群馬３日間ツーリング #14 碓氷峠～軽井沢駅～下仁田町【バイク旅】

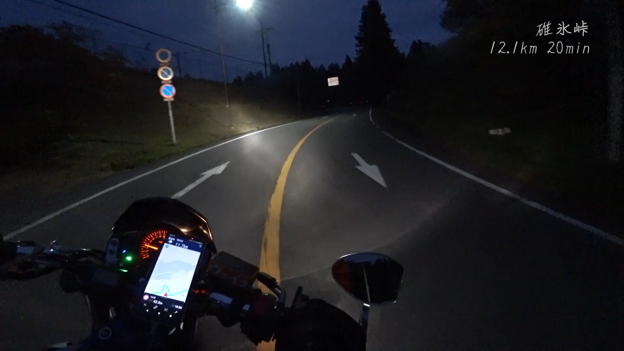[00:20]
うわゆっくり行きましょう私のいい道ランキング不動の1位薄い峠
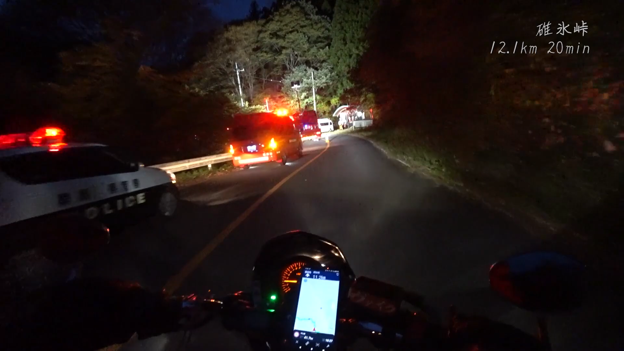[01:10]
何事うわぁ夜の薄い峠走るのちょっと怖いね
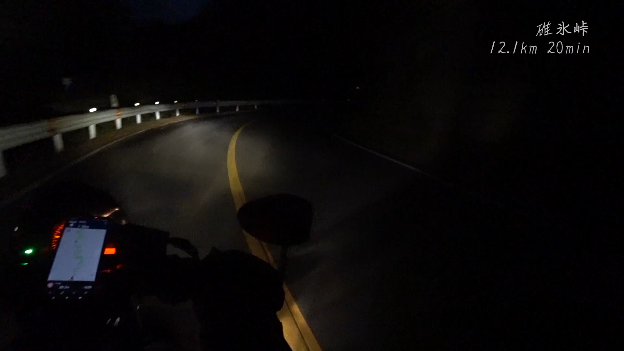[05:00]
ふぃーふぃーふぅー先が見えねぇロービームだと先が見えねぇふぃー薄い峠の数少ない着線ふぃー車来たよ、